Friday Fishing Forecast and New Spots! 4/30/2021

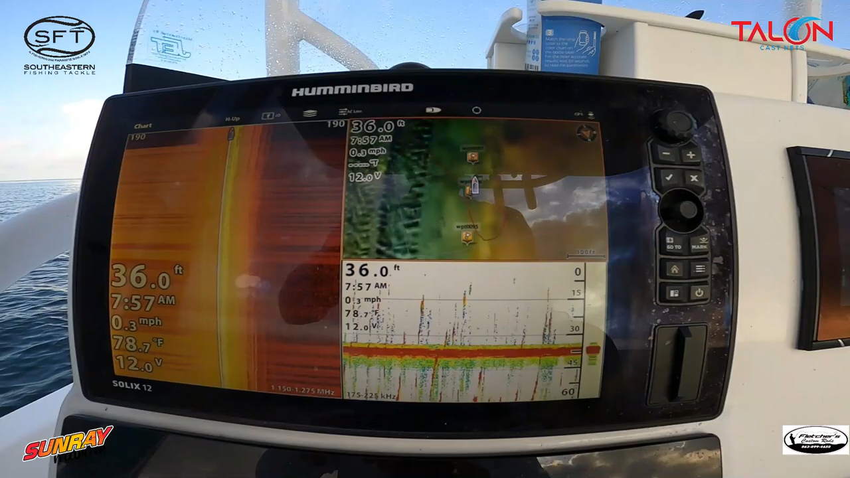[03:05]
On screen: depth 36.0 ft, water 78.7°F, speed 0.3 mph
see it's marking fish or something down on the bottom and when i come up the ledge
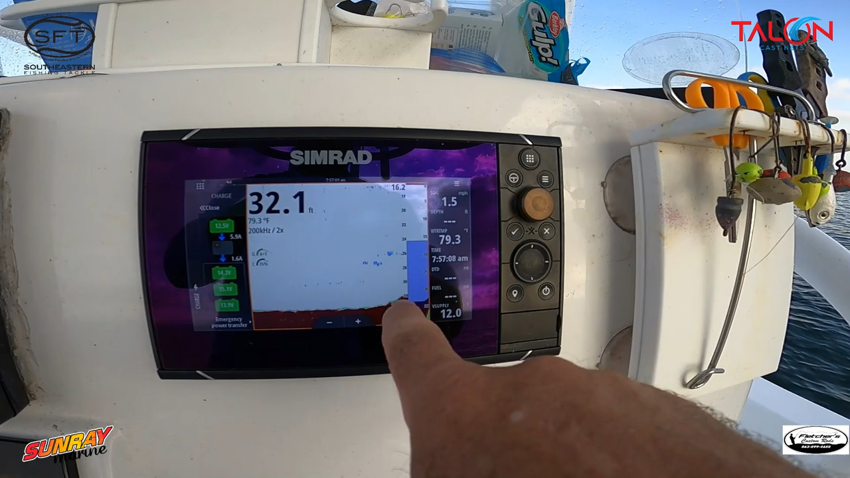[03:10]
On screen: depth 32.1 ft, water 79.3°F
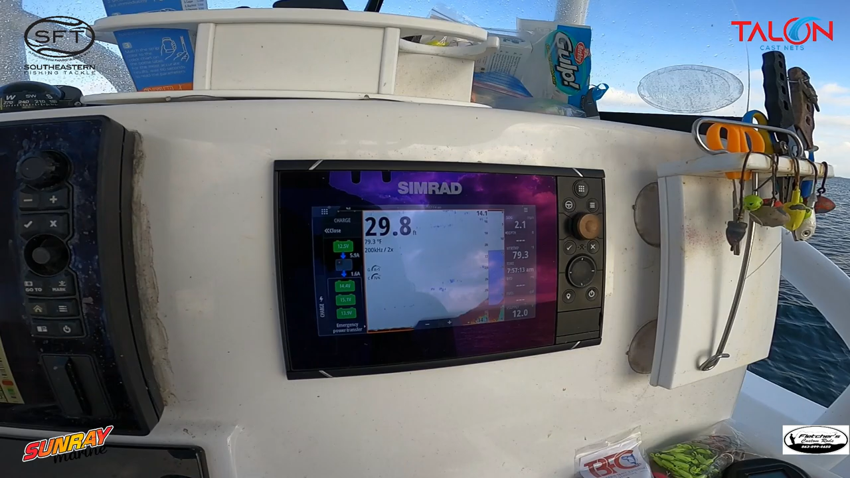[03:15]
and you can start seeing the shadow lines there
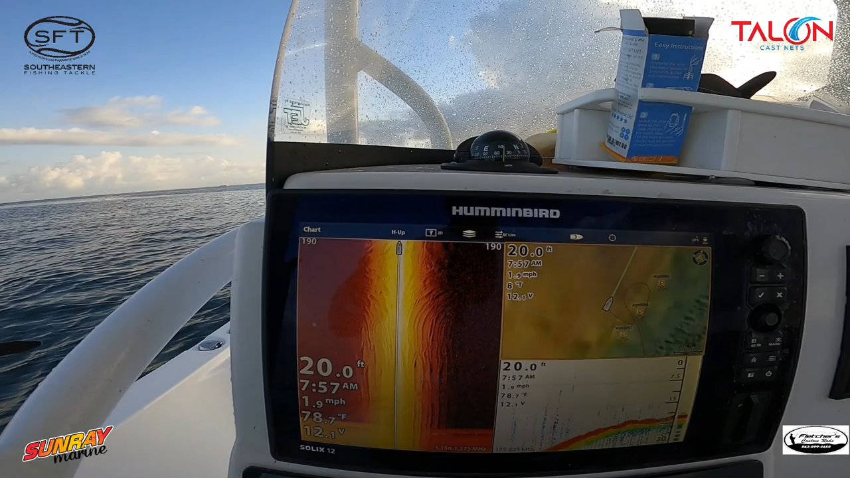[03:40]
On screen: depth 20.0 ft, water 78.7°F, speed 1.9 mph
see that right in there that's where i was fishing and nothing
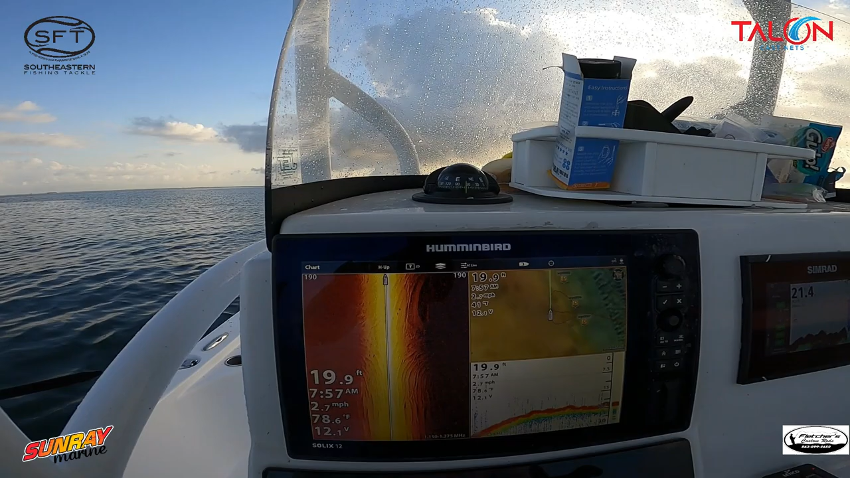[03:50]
On screen: depth 19.9 ft, water 78.6°F, speed 2.7 mph
so i've got it marked see if we come back to it but there's definitely ledges and stuff on the on the edge of the shipping channel there
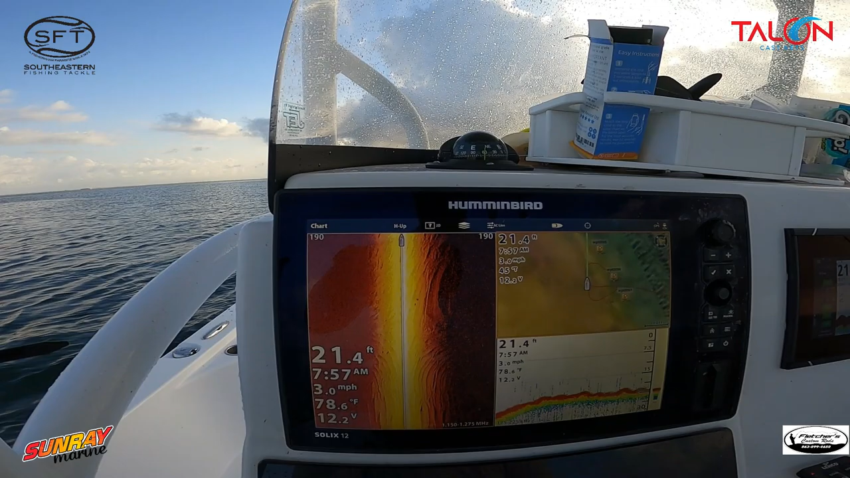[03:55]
On screen: depth 21.4 ft, water 78.6°F, speed 3.0 mph
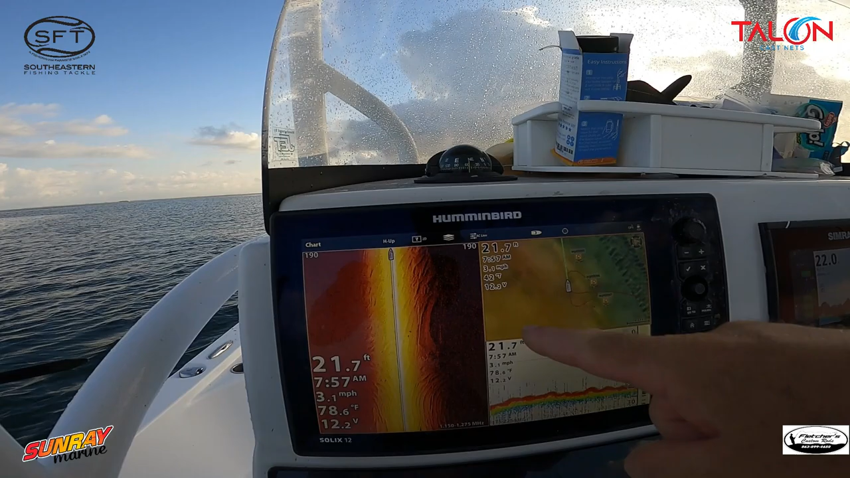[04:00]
On screen: depth 21.7 ft, water 78.6°F
see there's another there's a ledge there ledge there you can see a little bit of the little bit of the shadow line of the ledge and see that that's what i tried
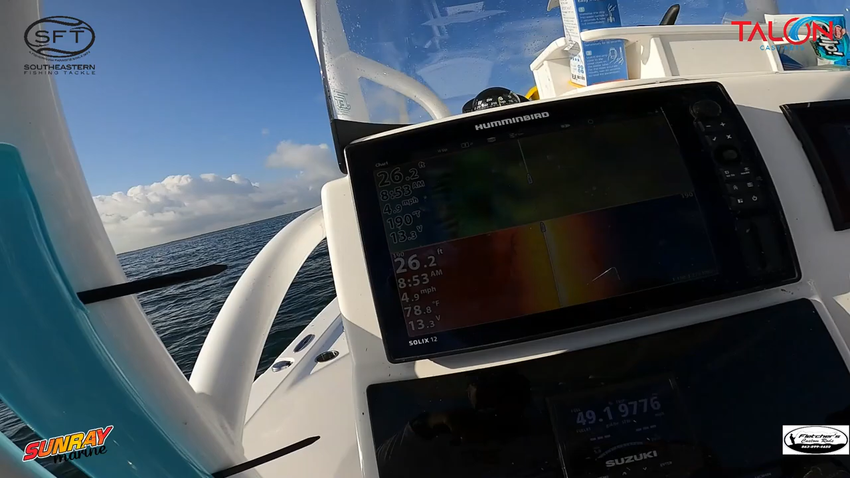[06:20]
On screen: depth 26.2 ft, speed 4.9 mph
all right i don't even have that marked so i'm going to mark that that looks pretty good that's definitely part of the ledge there's another part right there i do have a couple of those marks though
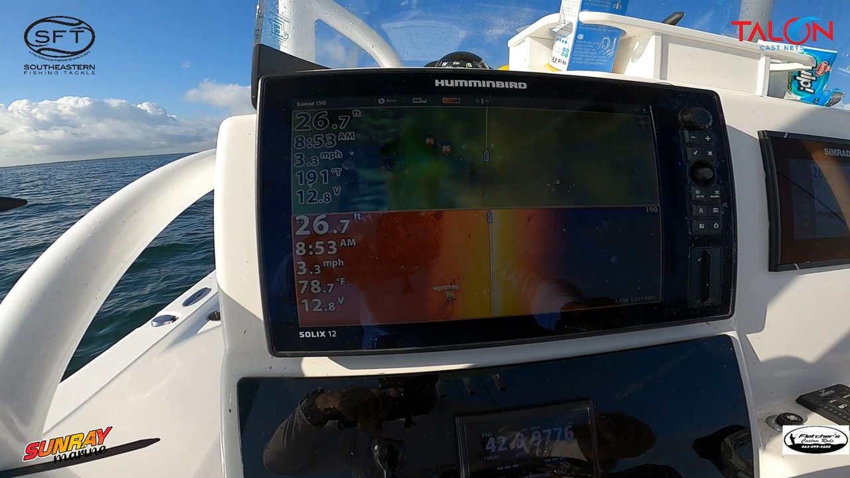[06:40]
On screen: speed 3.3 mph
but they're out more out into the channel we'll take a look at these that one was a pretty good let's take a look at it
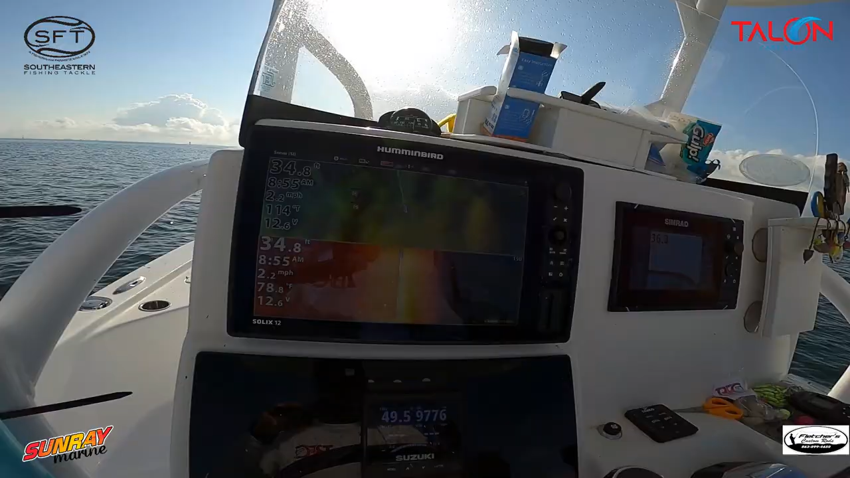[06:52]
On screen: speed 2.2 mph
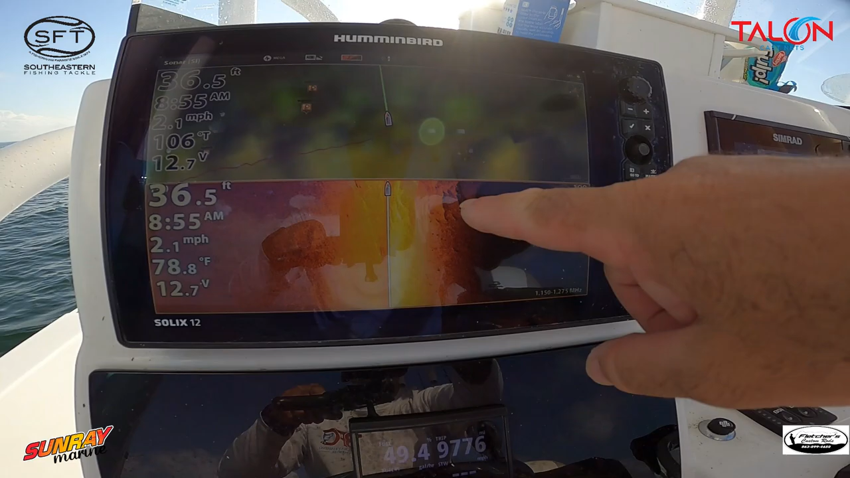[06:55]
On screen: depth 36.5 ft, water 78.8°F, speed 2.1 mph
now these are these are just ripples from the boat props the big boat props that come through here
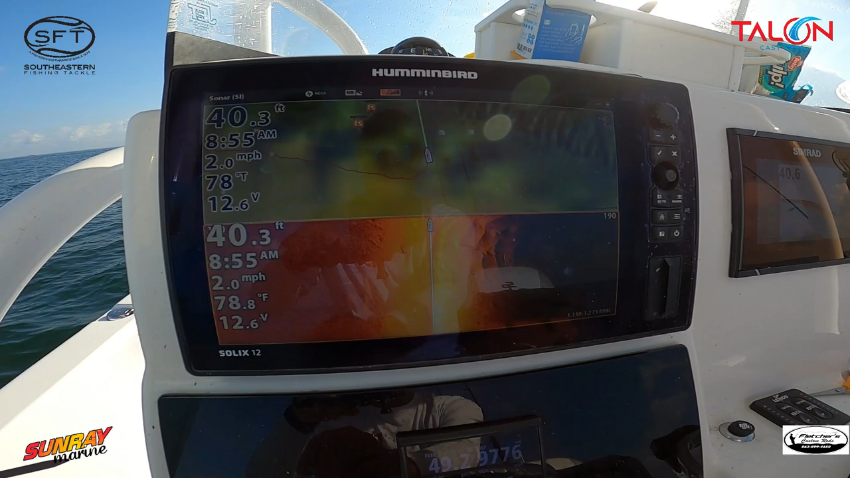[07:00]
On screen: depth 40.3 ft, speed 2.0 mph
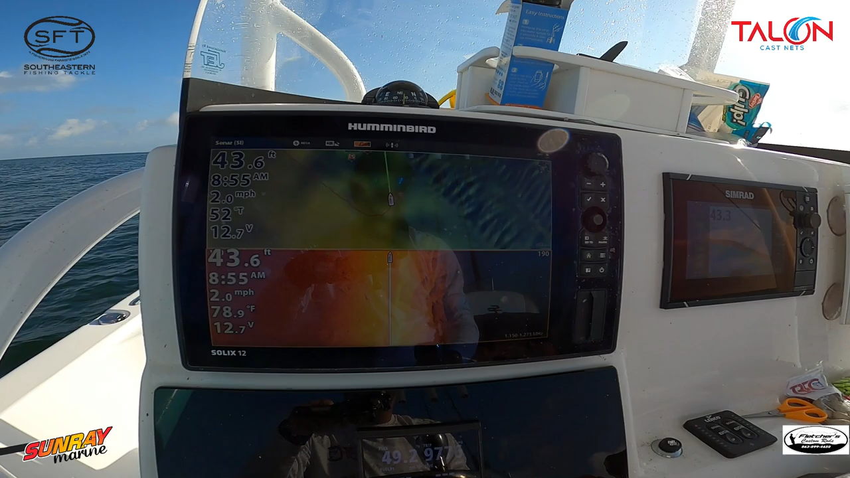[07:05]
On screen: depth 43.6 ft, speed 2.0 mph
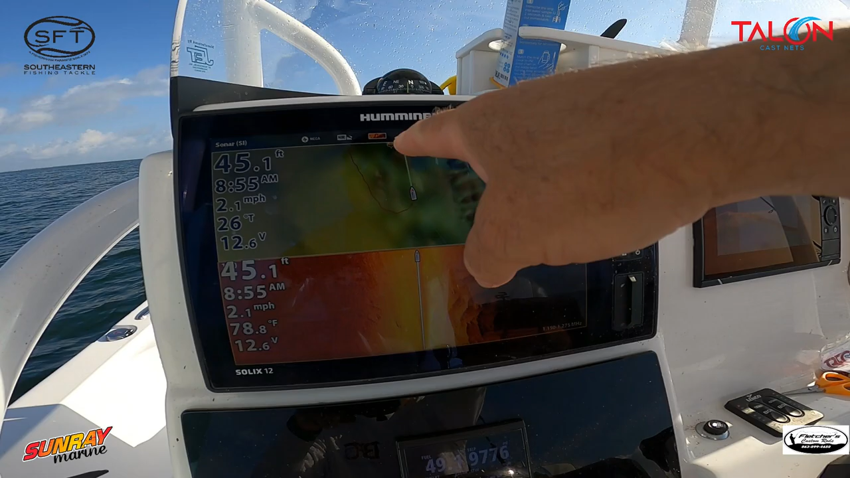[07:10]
On screen: depth 45.1 ft, speed 2.1 mph
you can see i have two older marks here but that's not where i marked that one spot the other spot was off of it and that's the key is that if you're going along there's a like this spot is 99 and this is 100 so that tells you 800 800 marks ago um but um we're going to go by this because that that that mark that i just had was pretty good that was pretty good ledge all right what i'm going to do is i'm going to get set